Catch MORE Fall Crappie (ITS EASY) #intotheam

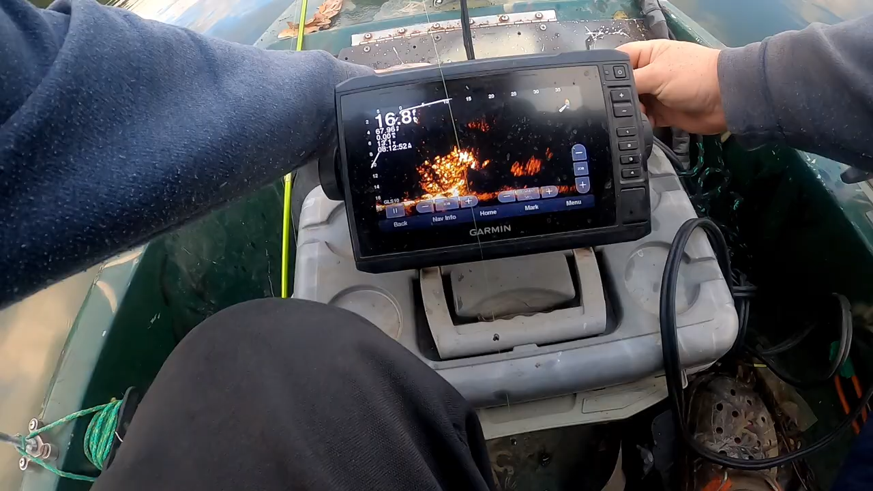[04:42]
looks like I don't have any of the snipe beavers in monkey milk right now dude I sold my last ones the other day
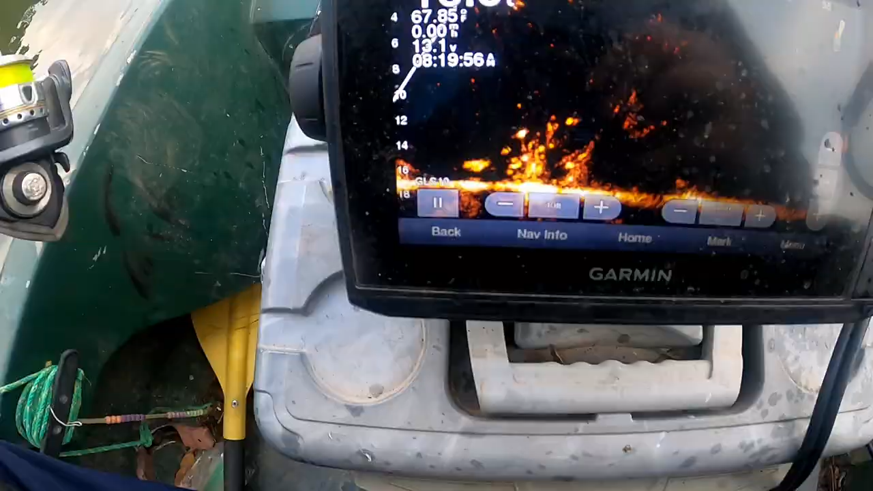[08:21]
I'll show you all what I'm fishing right now it's just a little little brush pile
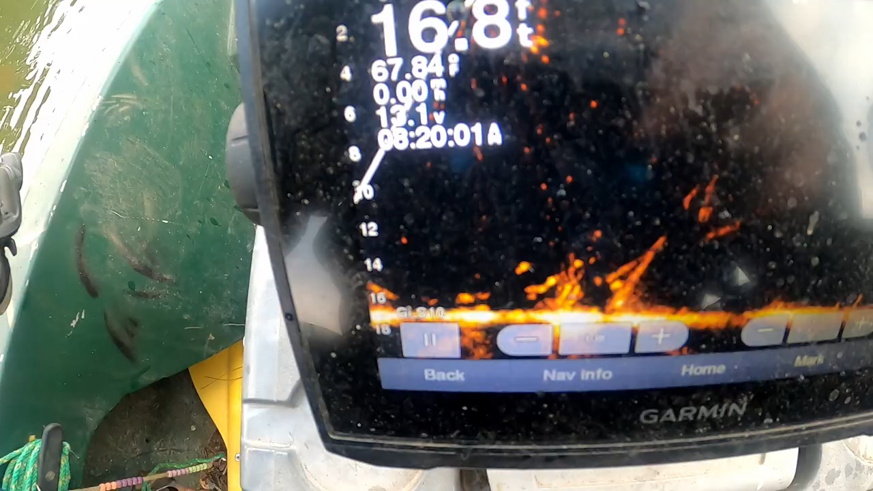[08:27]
in 16 to 17 feet of water